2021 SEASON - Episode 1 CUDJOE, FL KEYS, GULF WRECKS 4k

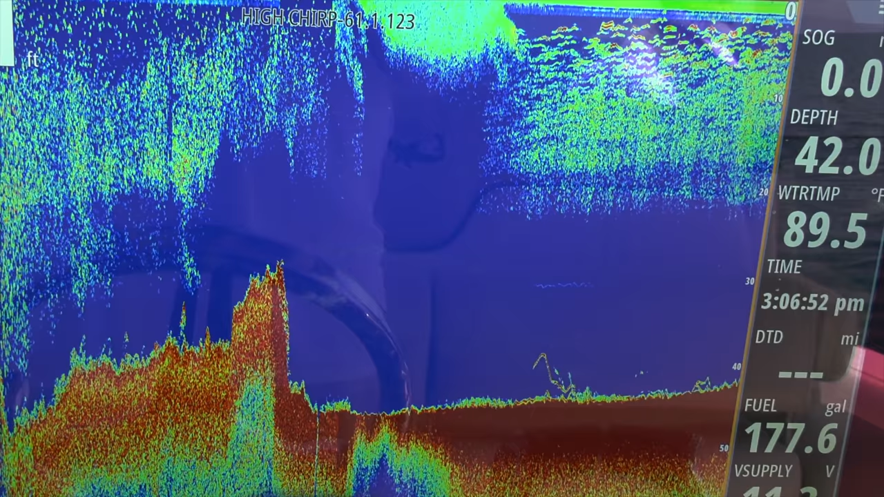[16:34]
On screen: water 89.5°F
This results in greater target separation, meaning the bottom and fish appear in much greater detail.
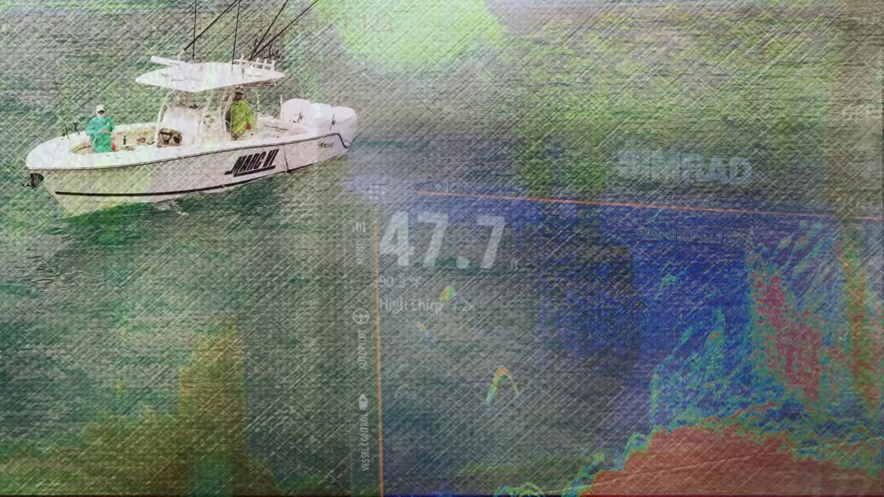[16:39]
In this Gulf of Mexico wreck image, for example, the masses of fish tied to the structure are primarily mangrove snapper,
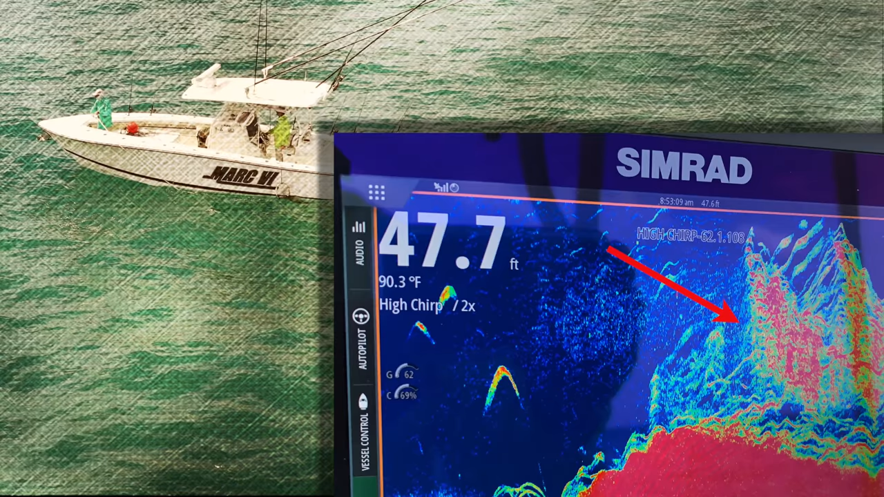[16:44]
On screen: depth 47.7 ft, water 90.3°F
whereas the large elongated boomerang to the left is a bull shark.
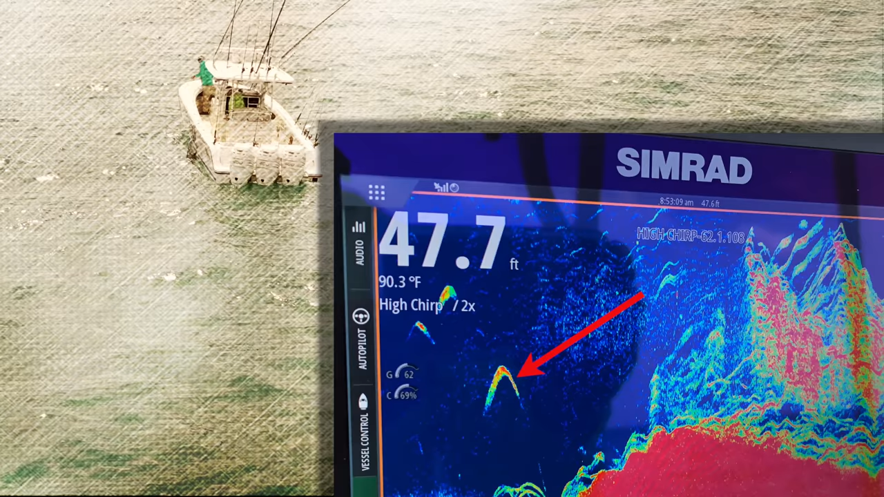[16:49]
On screen: water 90.3°F
The two compact marks above the bull shark are likely cobia as they commonly hang together around wrecks.
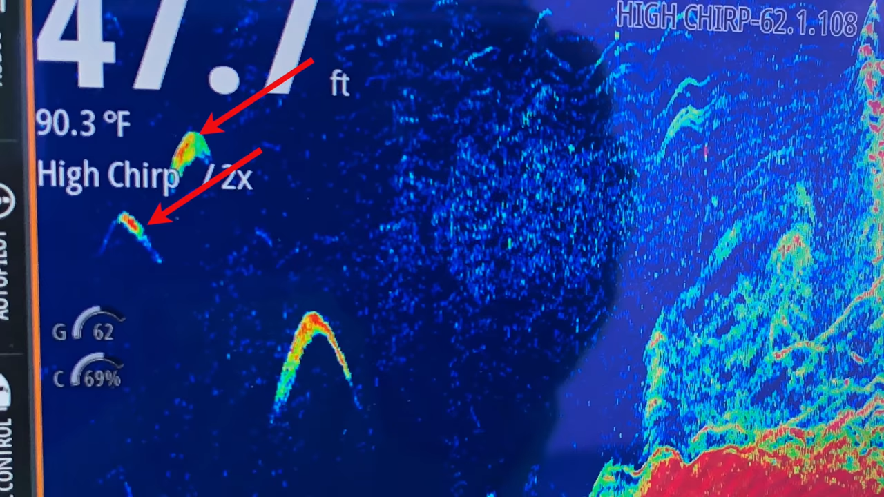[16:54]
On screen: water 90.3°F
We caught all these species on this particular structure. When mutton snapper spawn, they often stack in a Christmas tree-like fashion,
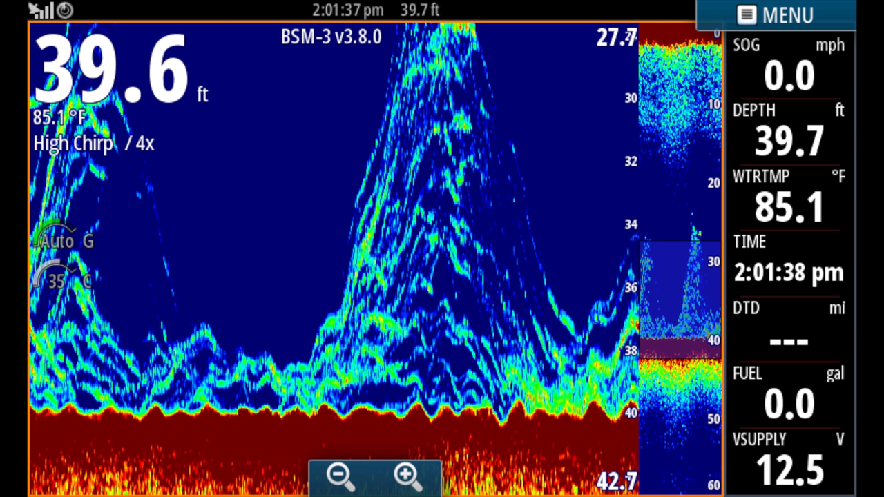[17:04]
On screen: water 85.1°F, speed 0.0 mph
as is evident in the screenshot of a Gulf of Mexico rock pile.
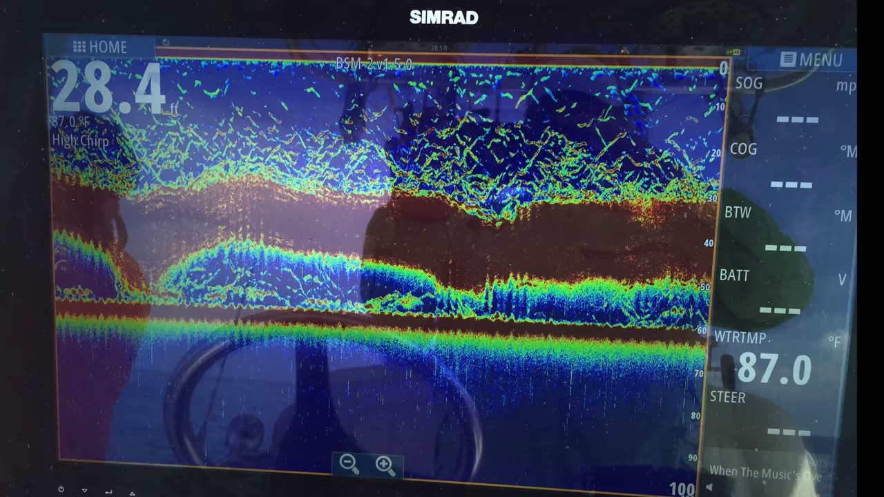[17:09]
On screen: depth 28.4 ft, water 87.0°F
And, to lend an idea of how solidly mangroves snapper gather for spawning, this screenshot identified them as a false bottom at 28.5 feet.
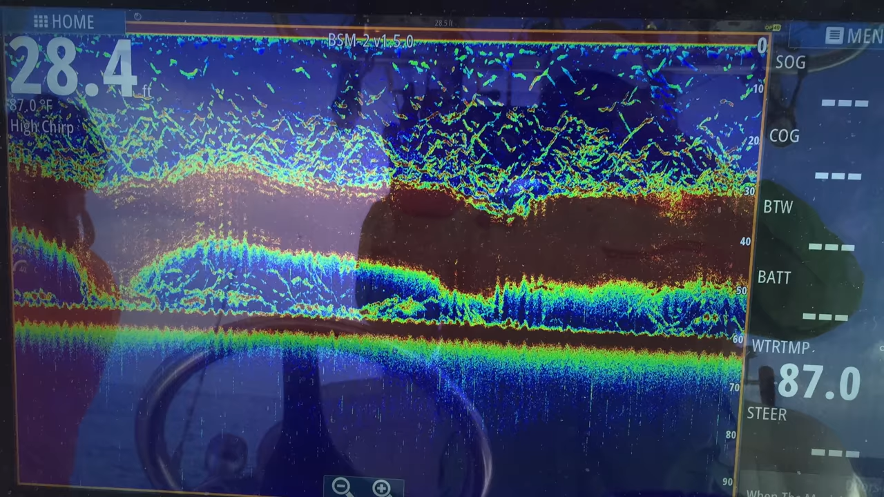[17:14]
On screen: depth 28.4 ft, water 87.0°F
We were actually in 60 feet of water, and yes, we limited out in fast order.
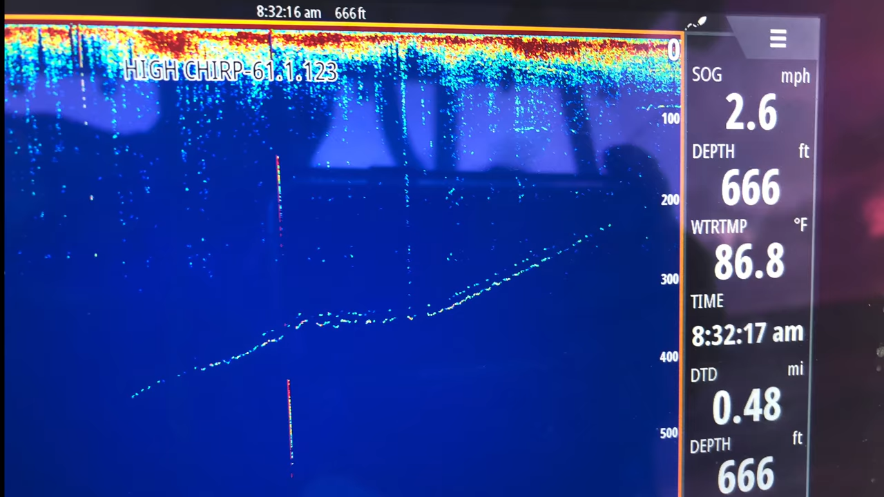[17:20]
On screen: depth 666 ft, water 86.8°F, speed 2.6 mph
A quality sonar also shows big fish being played up through the water column.
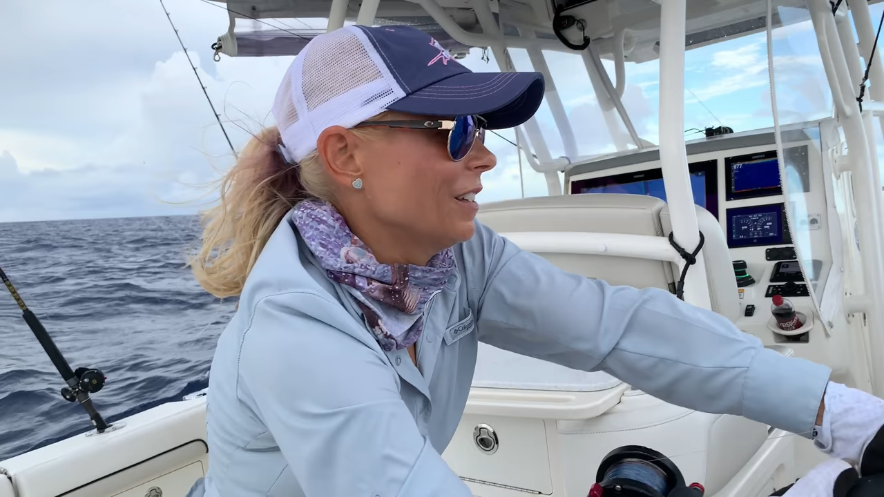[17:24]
One of our anglers, tiring a bit, was looking for words of encouragement on the fish she hooked 400 feet down.
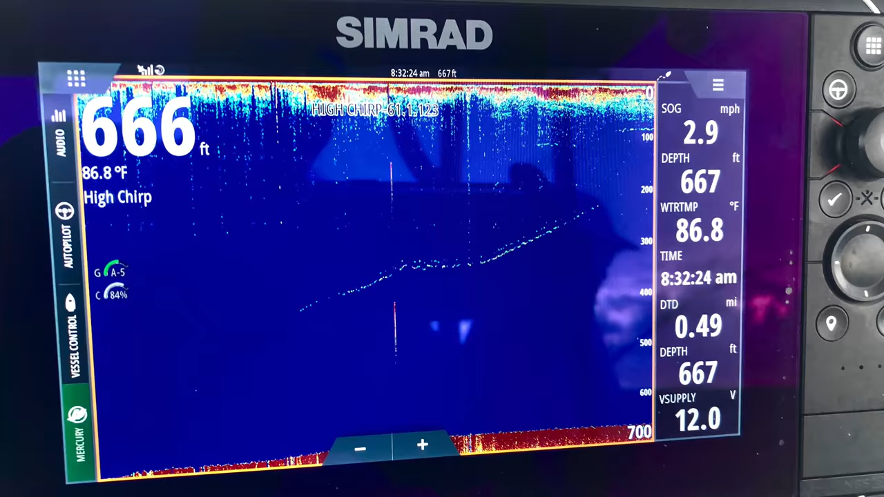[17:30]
On screen: water 86.8°F
I glanced at my sim rat and told her the fish was only 50 feet beneath the boat and to keep cranking.
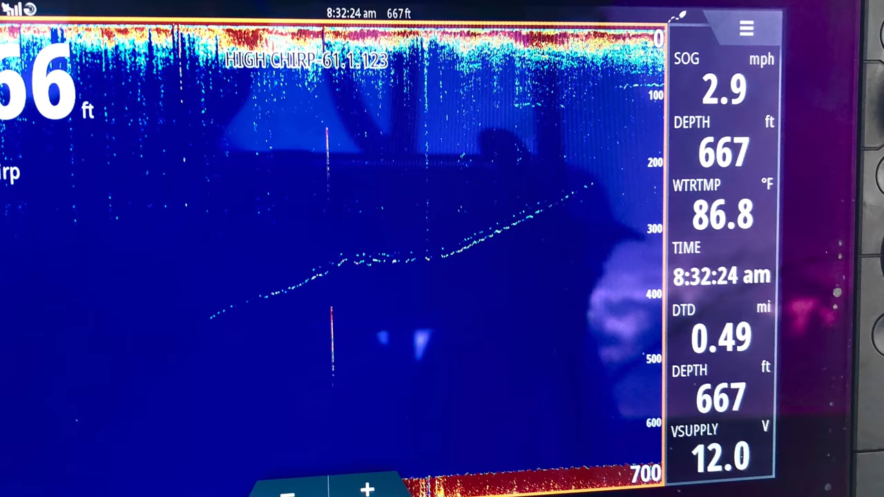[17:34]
On screen: depth 667 ft, water 86.8°F, speed 2.9 mph
In reality, it was around a 200-foot mark.